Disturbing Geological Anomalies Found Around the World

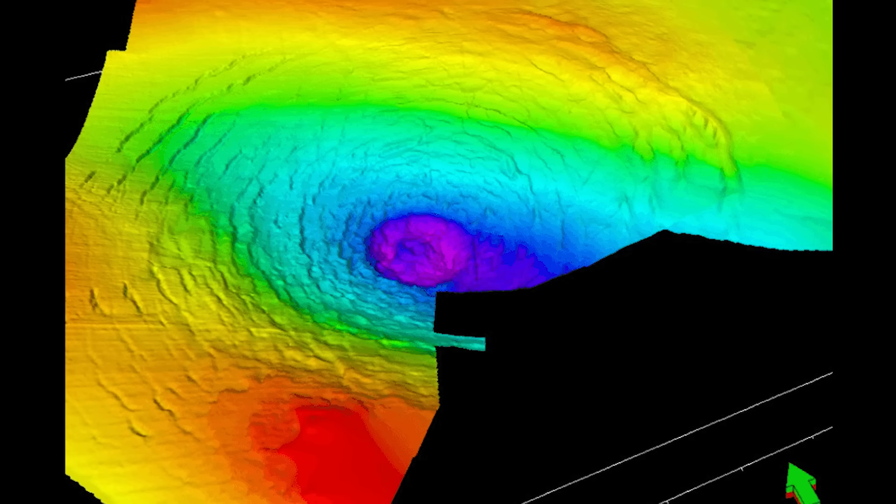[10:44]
some scientists thought a meteorite had smashed into the seafloor millions of years ago.